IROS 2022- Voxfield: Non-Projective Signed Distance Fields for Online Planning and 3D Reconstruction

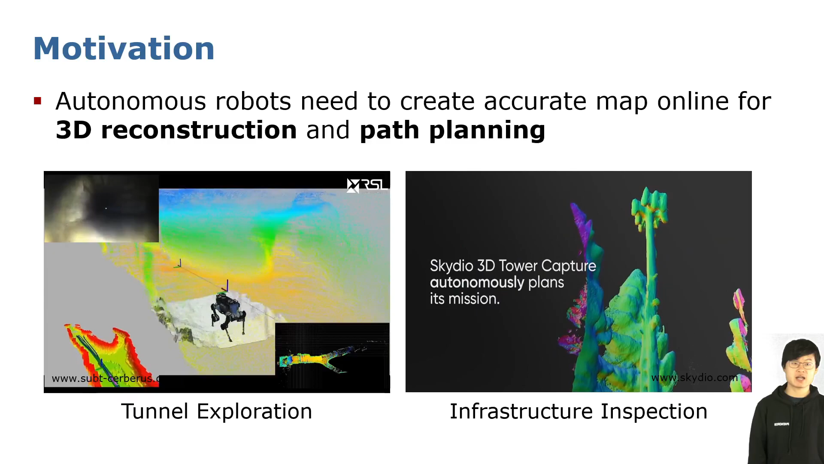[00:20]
These robots can be used for tasks like tunnel exploration and infrastructure inspection. The goal of this research is to improve the mapping system for better reconstruction and more reliable path planning.
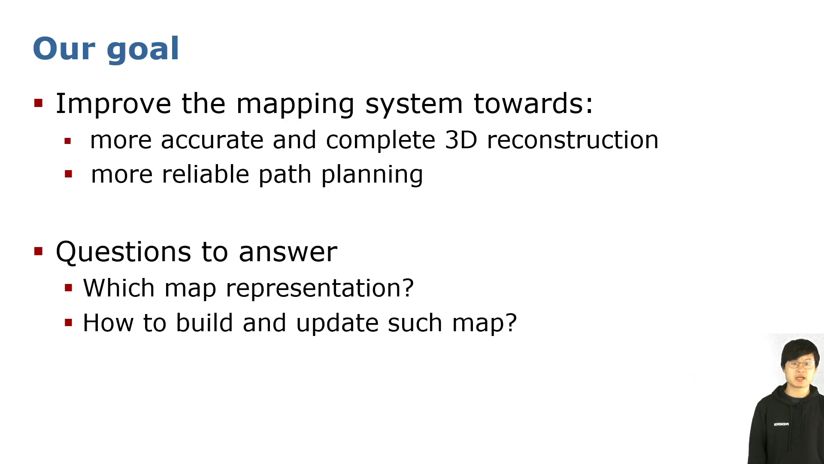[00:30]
To this end, we need to answer the following questions. Which map representation shall we use, and how can we build and update such kind of map?
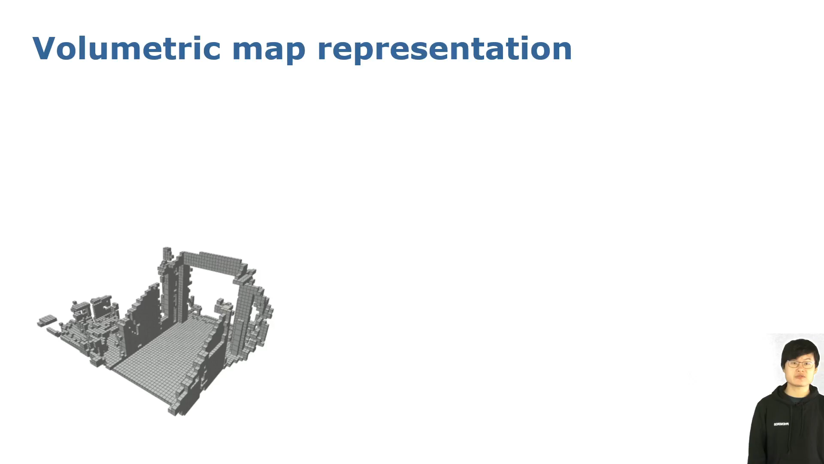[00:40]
As for the first question, we use the volumetric map which discretizes the 3D space into workflows. Depending on what is stored in each workflow, we have different types of maps.
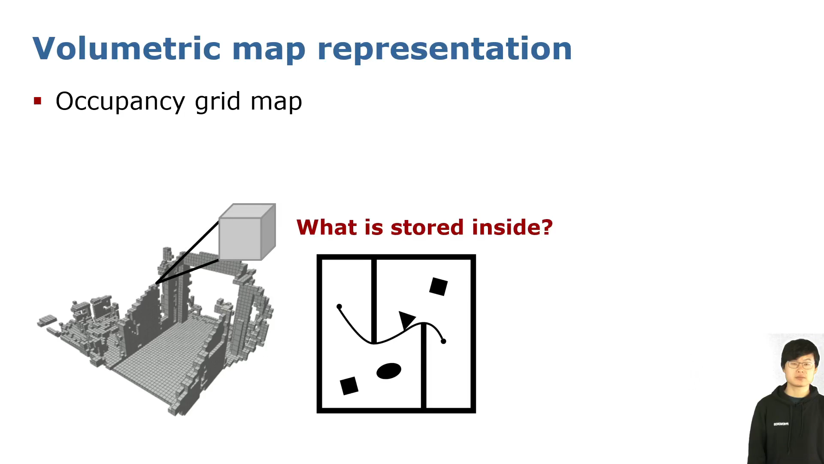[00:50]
Occupancy maps stores the occupancy probability, while Euclidean sign distance field, ESDF, stores the Euclidean distance to the closest surface. Unfortunately, ESDF is not possible to be built directly from sparse observations. The workaround is to use the easy-to-integrate truncated sign distance field, TSDF, as an approximation. TSDF is enough for surface 3D reconstruction, but for trajectory optimization-based path planning, we need to go a step further to ESDF.
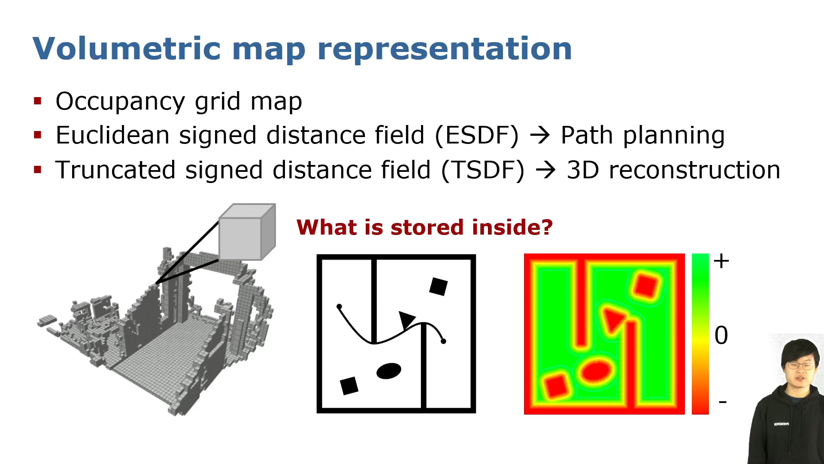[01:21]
We proceed now to briefly explain our approach works field.
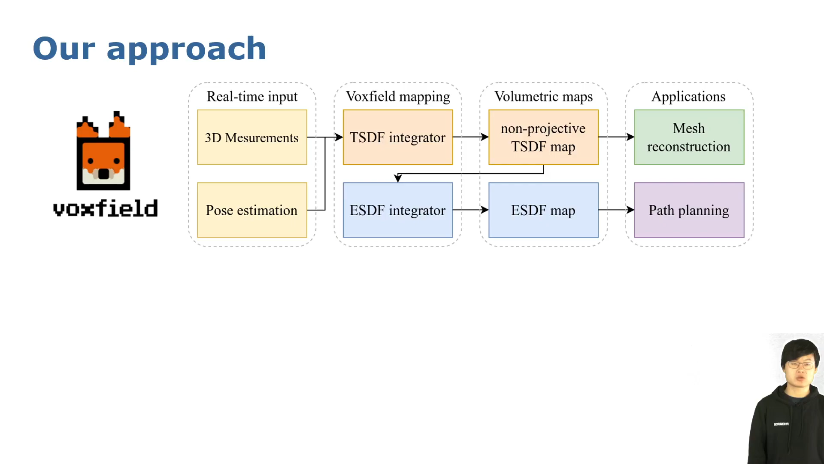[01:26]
The input to the system is the 3D measurement and robots pose.
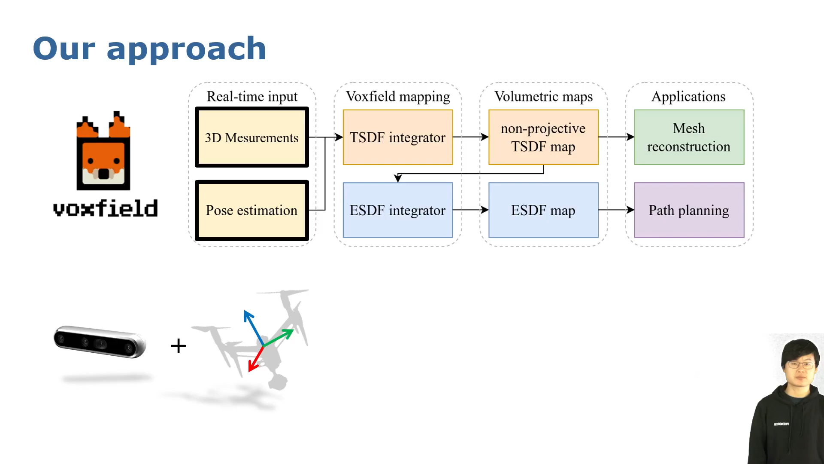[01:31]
Works field firstly builds a non-projective TSDF map from the inputs, and then reconstructs the 3D mesh from the TSDF map using the matching cubes algorithm.
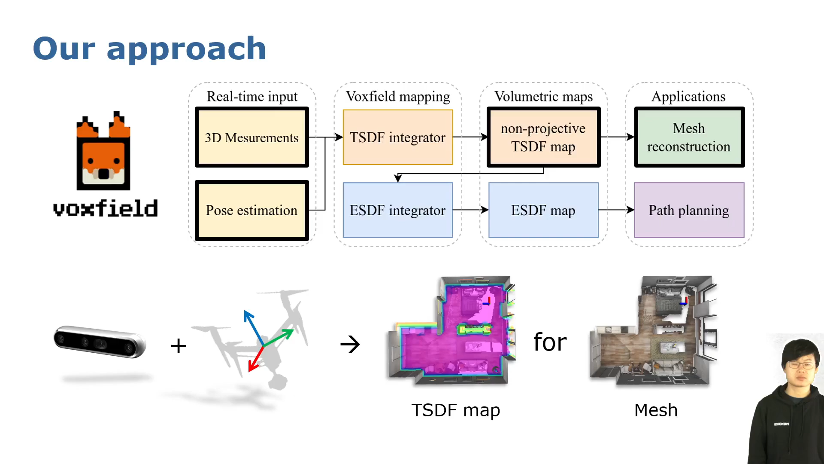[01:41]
Our main improvement over the previous method is the non-projective TSDF integrator. Previous methods used the projective TSDF integration, which is actually problematic.
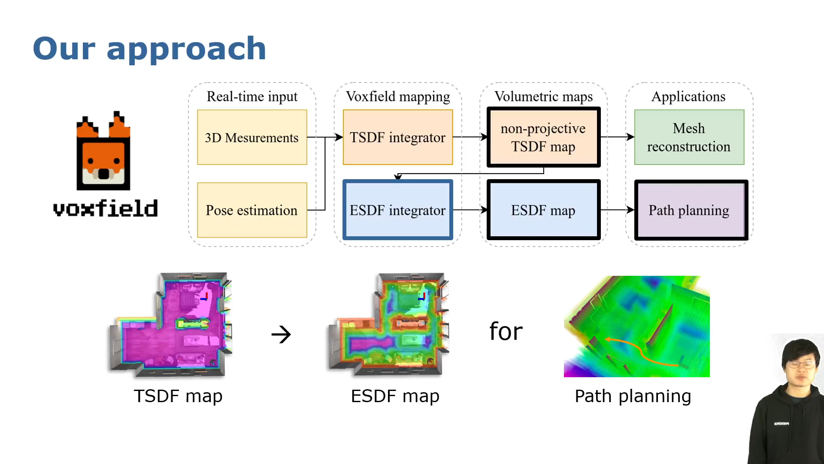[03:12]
Suppose we want to calculate the ESDF value of the green voxel.
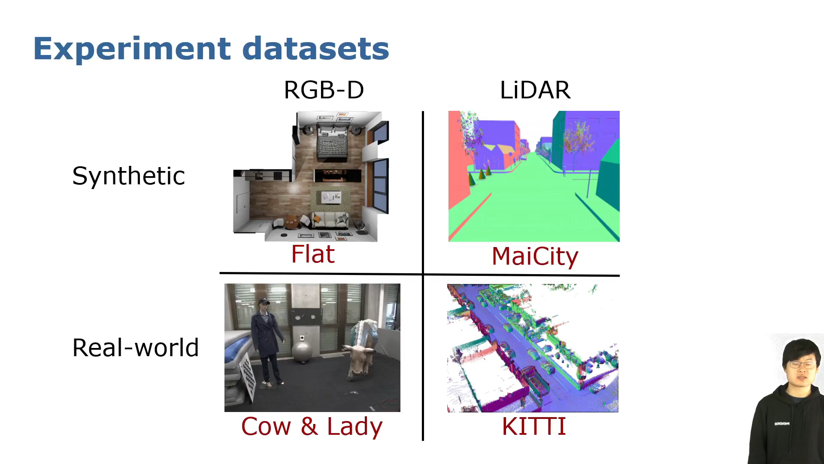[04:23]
To evaluate our method, we use both real-world and synthetic data collected by both RGBD camera and LiDAR. Now we take the flat dataset as an example to show our results. As you can see in this video regarding the 3D reconstruction, voxel blocks is on the left and our voxel field is on the right.
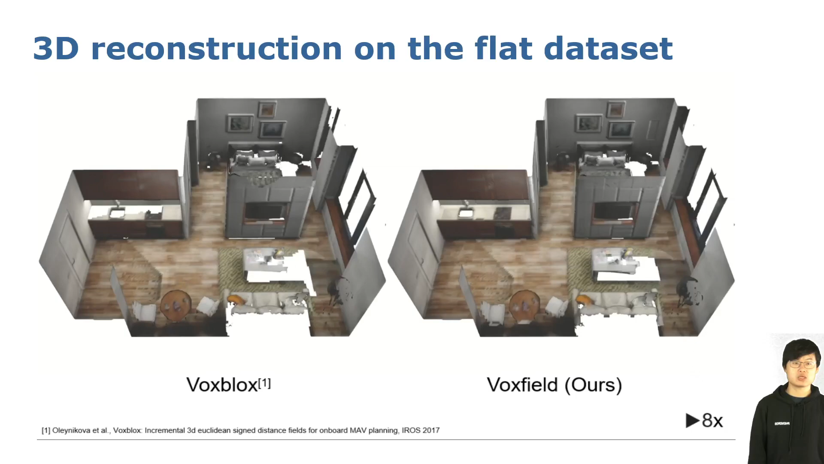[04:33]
Our voxel field can reconstruct the flat scene more completely because the overestimated projective
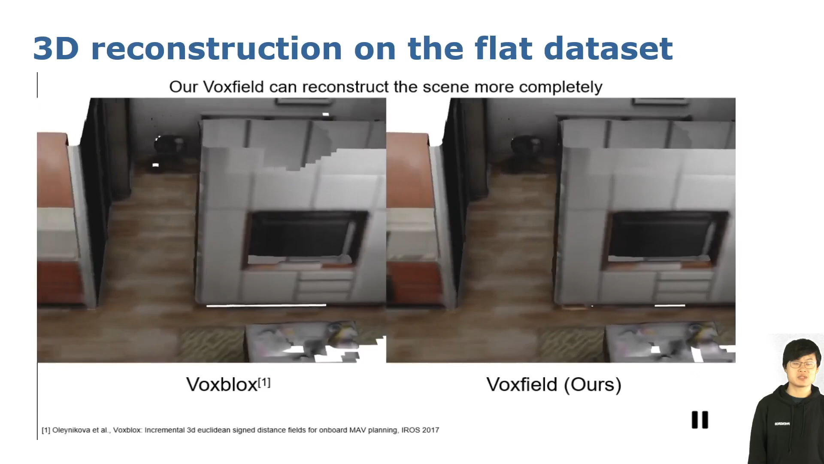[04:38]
TSDF in voxel blocks would lead to more truncated voxels. Here, I show more quantitative results for TSDF mapping.
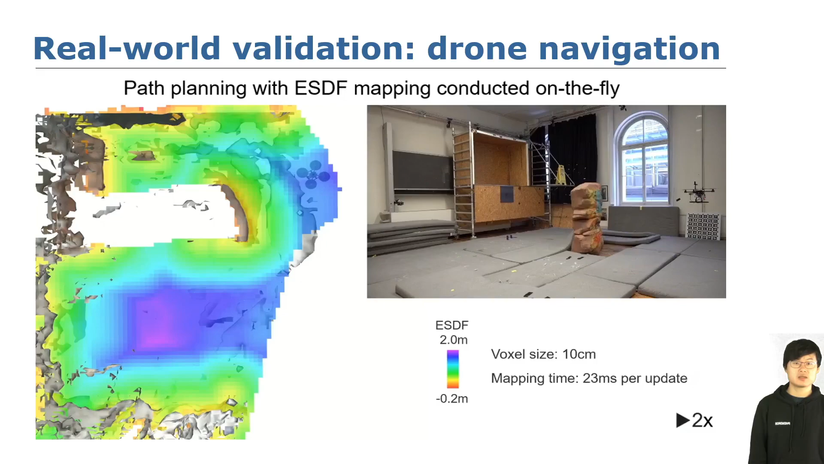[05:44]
Additionally, we validate voxel field's ESDF mapping in a real-world experiment onboard a drone. The drone navigates safely from the red dot to the red star, and all the computations are conducted by the drone itself.
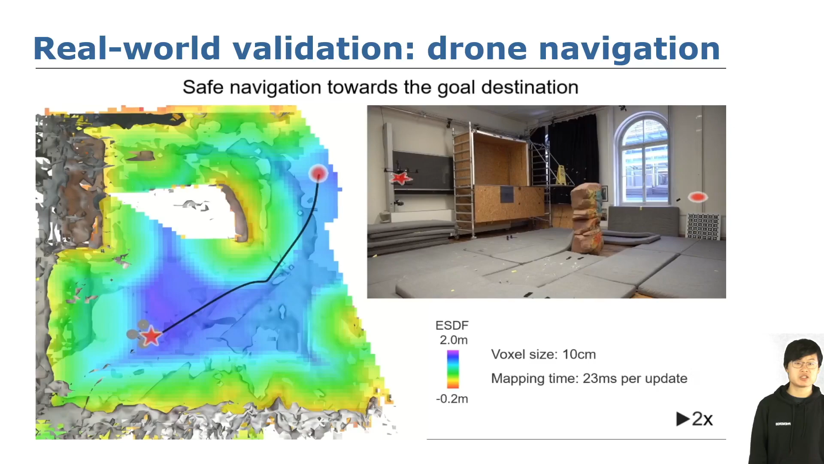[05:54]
For applications, we claim that one can use voxel field as the new mapping backbone and replace voxel blocks with voxel field in
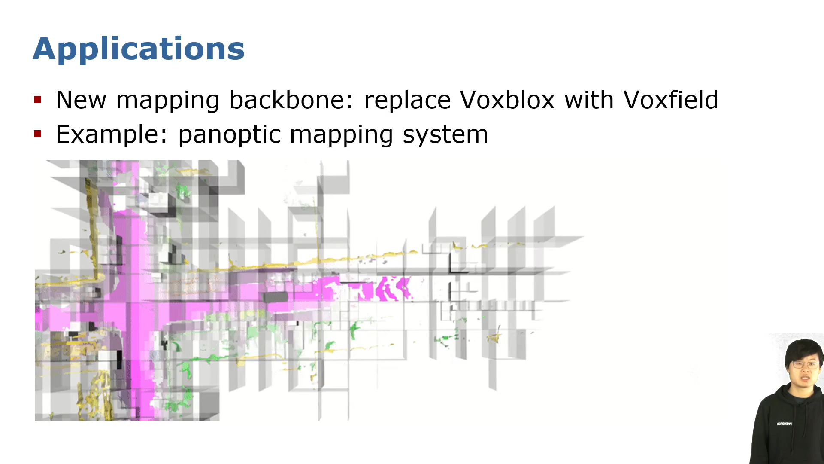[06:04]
high-level mapping systems such as a multi-resolution panoptic mapping system.
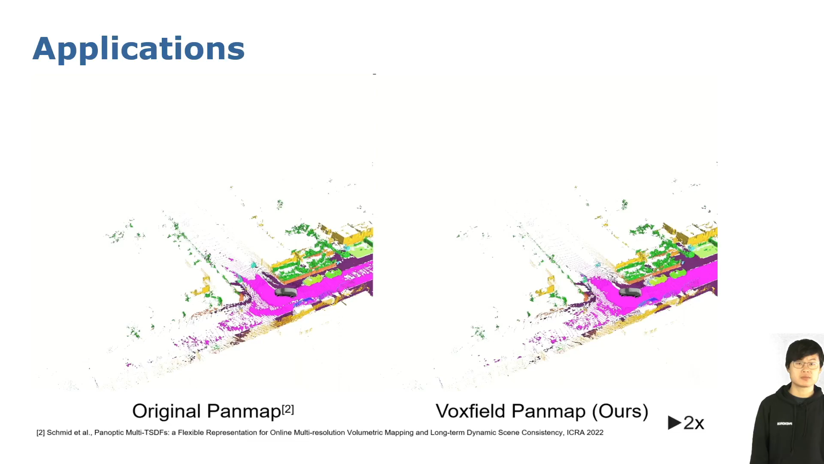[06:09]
As you can see in this video, each color represents the panoptic sub-map label containing the instance-level semantic information.
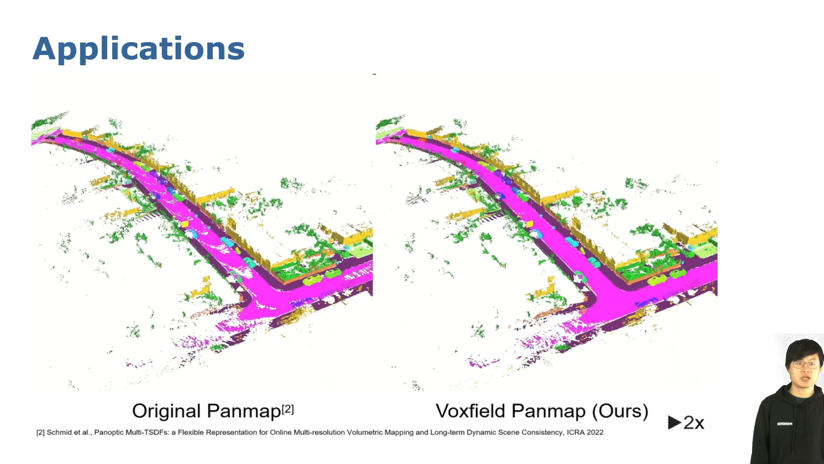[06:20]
Our voxel field panmap achieves better reconstruction quality and coverage than the original panmap using vox blocks as its mapping backbone.
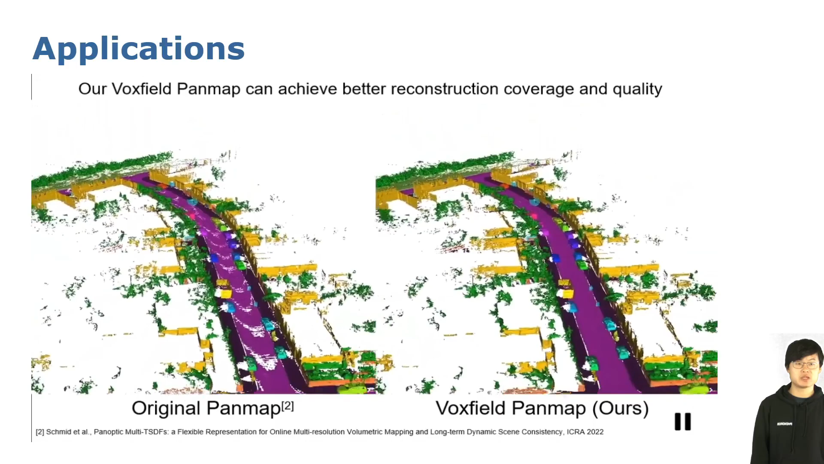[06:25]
To sum up, in this work, we propose a normal volumetric mapping backbone named voxel field.